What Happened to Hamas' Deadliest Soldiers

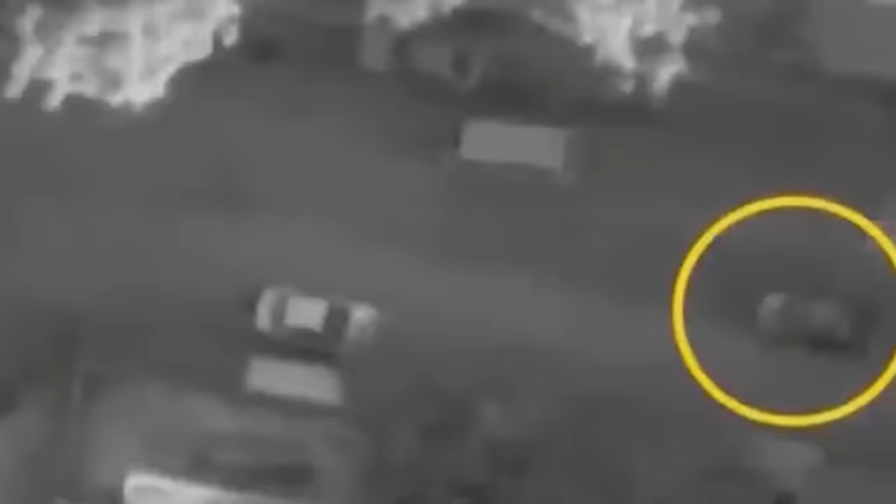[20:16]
An Israeli drone killed him as he was driving on Omar Mukhtar Street in Gaza City.